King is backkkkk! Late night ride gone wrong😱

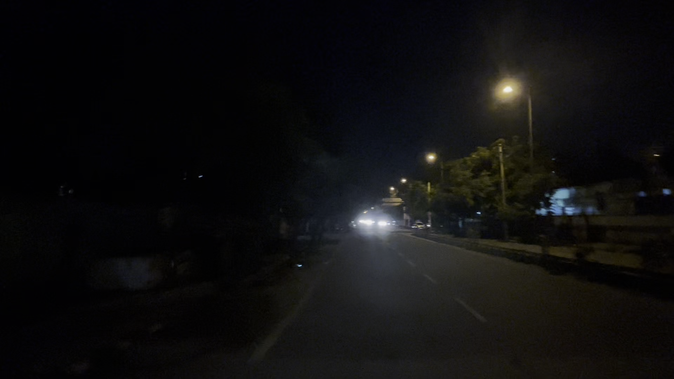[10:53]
आगे से लेफ्ट पंप है, पेट्रोल पंप है, तीन चार बिलो वाला पंप है वो,